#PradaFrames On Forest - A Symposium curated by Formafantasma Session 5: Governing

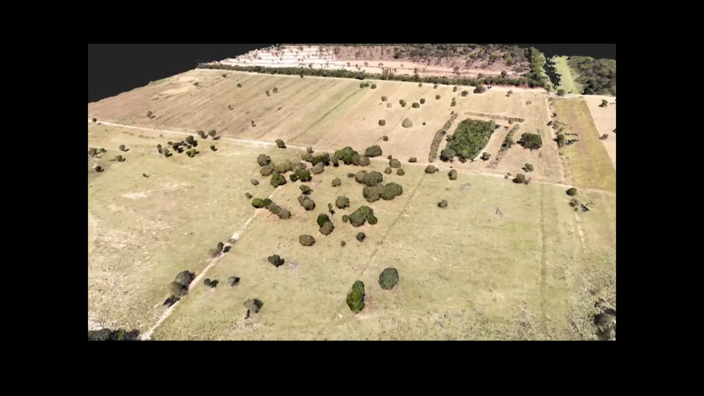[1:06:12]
We are modeling it through digital tools. There is a way in which those trees, you know, those botanic formations, those patches of forest,
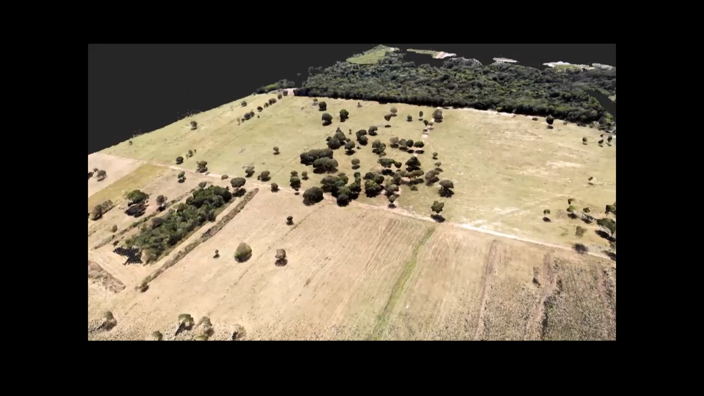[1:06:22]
they are somehow the ruins of the ancient site, right? They are the vestiges of this form of inhabitation.